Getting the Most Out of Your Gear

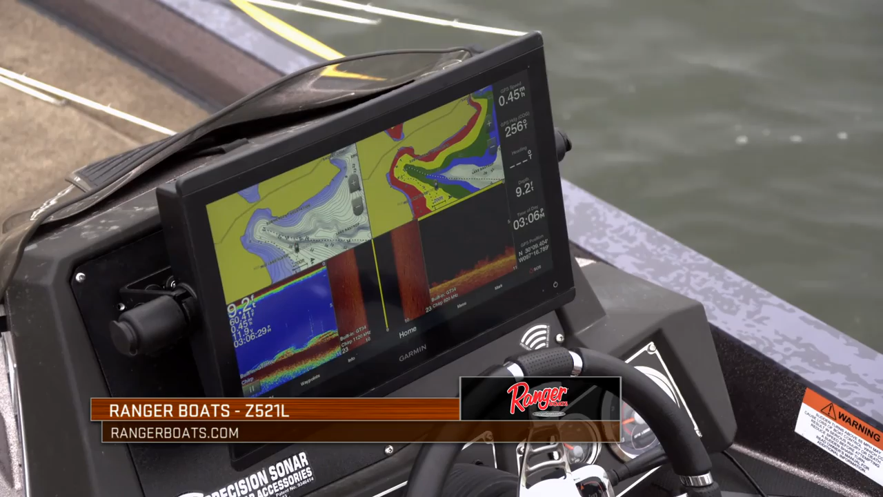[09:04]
and I'm using a precision sonar base for mine, where you basically I'm taking the existing platform that's in there and mounting this on there. You can also flush mount exactly into those as well. You can put other dual mounts here. You can put other mounts over here. You can set it up any way that you want.
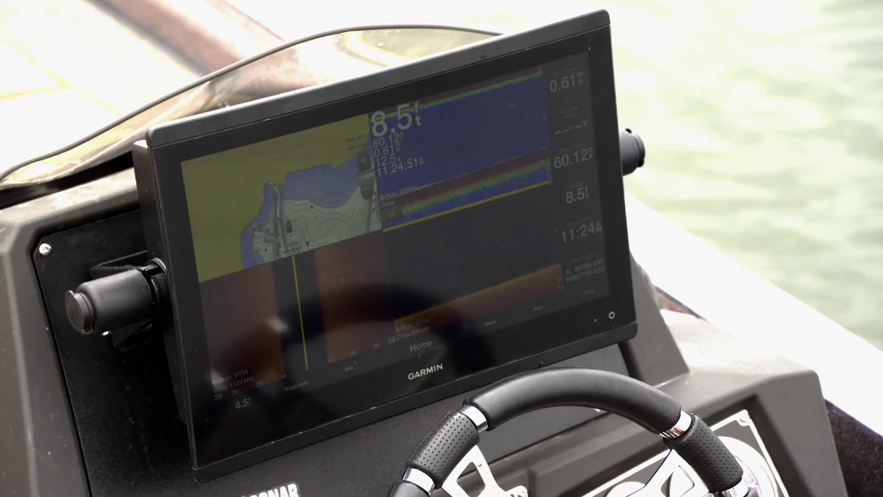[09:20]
I just personally prefer this mount like that.
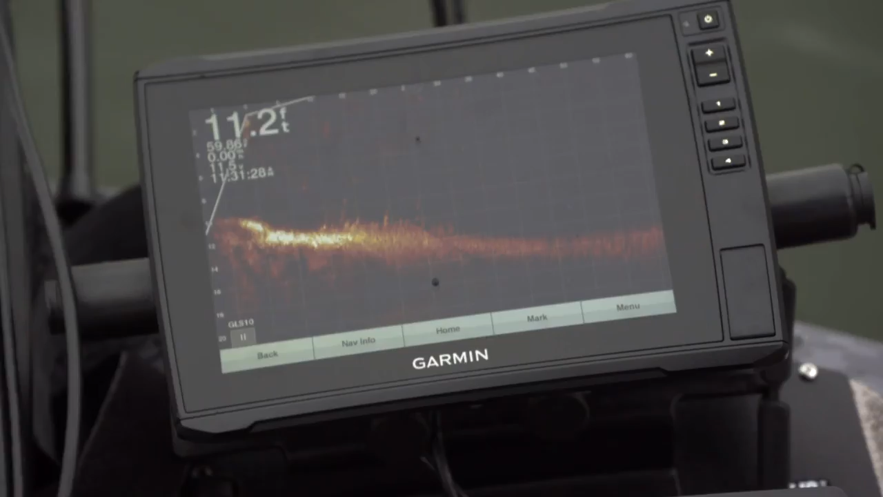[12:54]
and it's the best screen visions and views I've ever had. There's no interference. And it's because everything is communicating and working together with the trolling motor and your electronics now. But back to the force itself, you're looking at a model that has a great warranty.
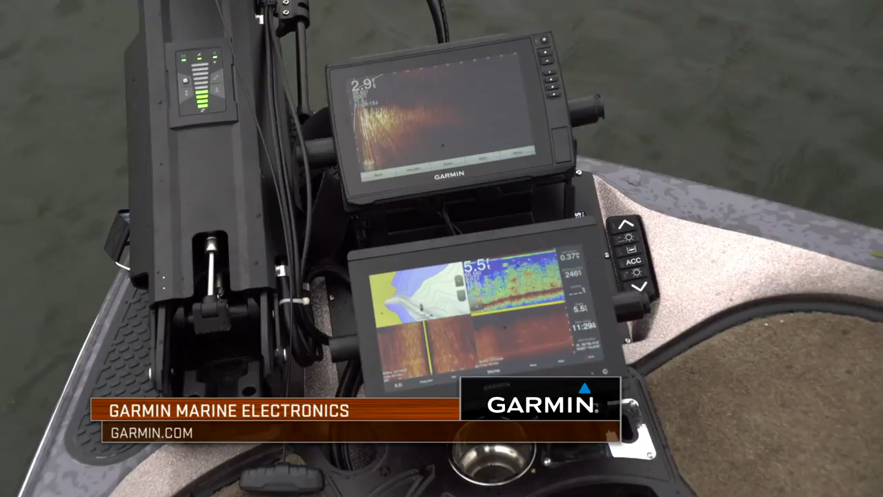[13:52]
And what I've chosen, and there's a lot of ways that people can mount electronics, but I've chosen to use a mount that gives me two pieces of electronics stacked top to bottom. Number one, if you look at the first unit right here, you're always going to find LiveScope on my boat.
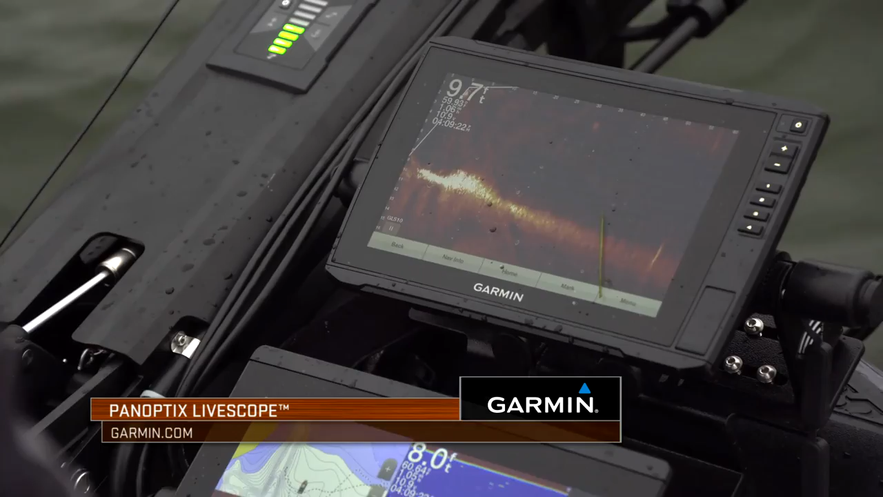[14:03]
I'm 100% addicted to that. If they had to take all my electronics away, I would fight and that'd be the one I'd pick up and run while the Thieves got the rest of them because I'd want LiveScope right there.
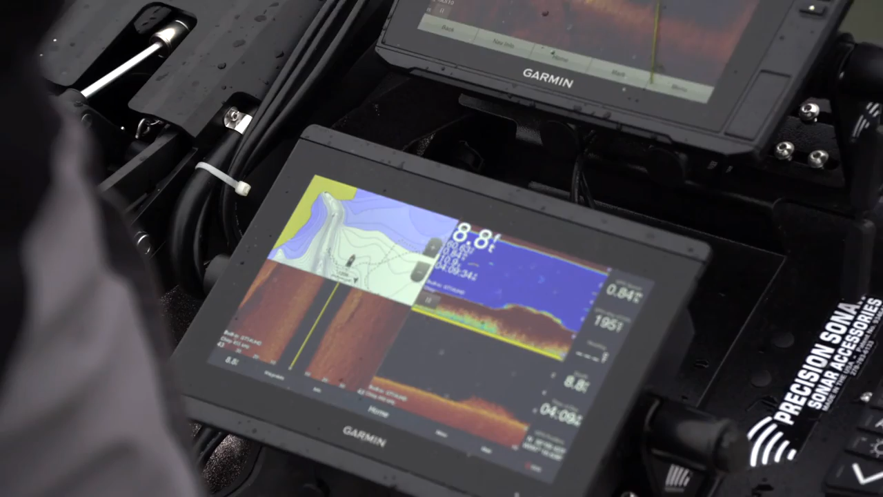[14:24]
When I go down to my next unit, I've got a combo set up there. And we're going to talk about combos as well in the future where I like a map to where I can look at the waypoints,
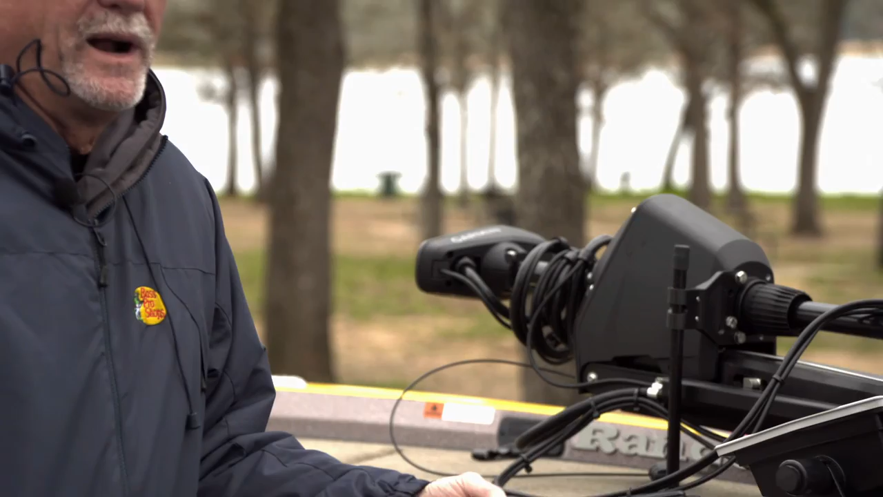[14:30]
I can look at the contour lines, I can get a feel for what's going on.
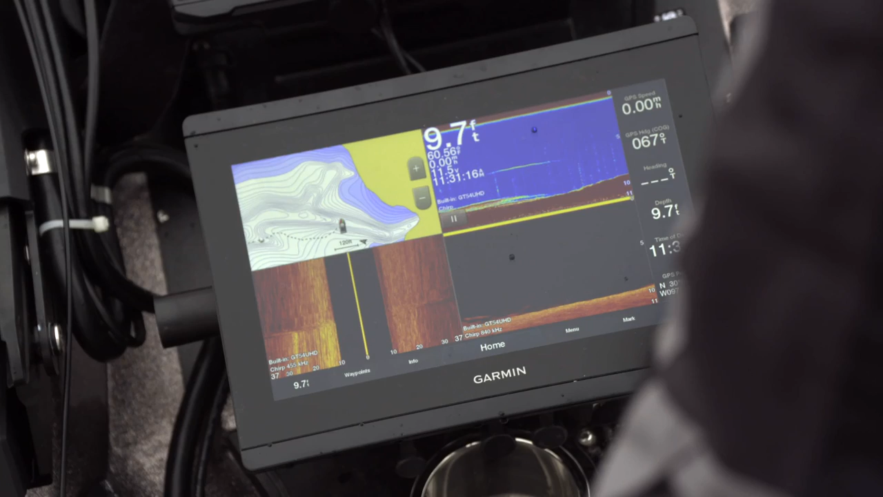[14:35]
On screen: depth 9.7 ft
And then I'll have a small section off to the side with traditional and typically clear view below that so that I can see those.
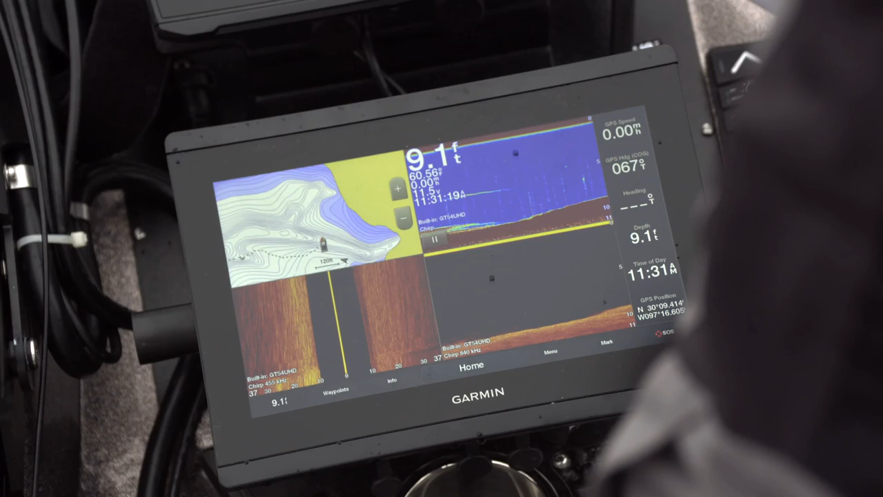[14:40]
On screen: depth 9.1 ft
And it's all at a moment's notice. I can just quickly glance down and I can see what I'm doing.
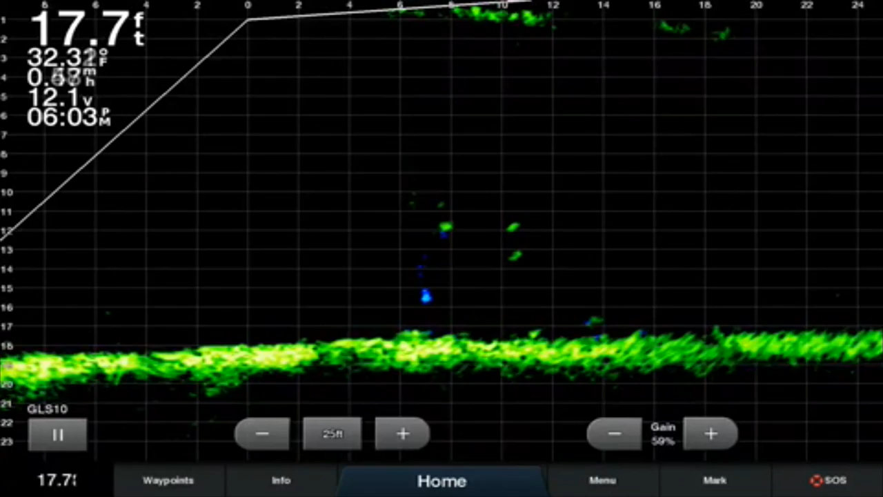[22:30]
On screen: depth 17.7 ft
Live Scope would be the thing I would have on my boat without question.
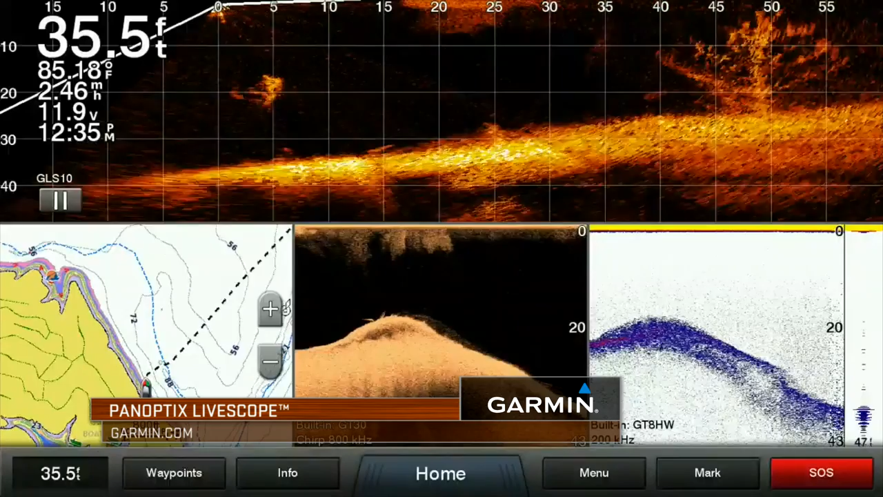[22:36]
On screen: depth 35.5 ft, water 85.18°F
It is the most impressive piece of fishing electronics on the market today.
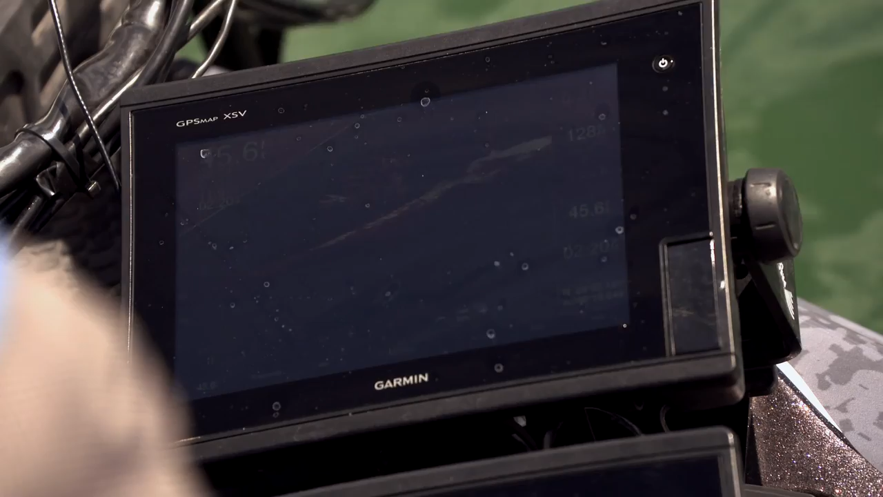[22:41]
Now you can see the drop off and a little bit of scattered grass. There's the scattered grass right out here on the bottom. It's not real tall. You can kind of see there's a couple of fish down in there with it right now.
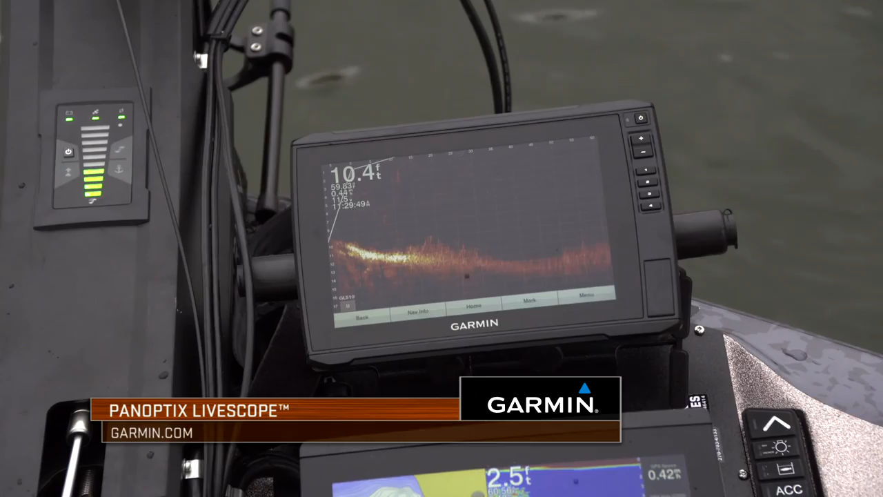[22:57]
Crank the edges of this. We've managed to pick up a couple of fish coming in here.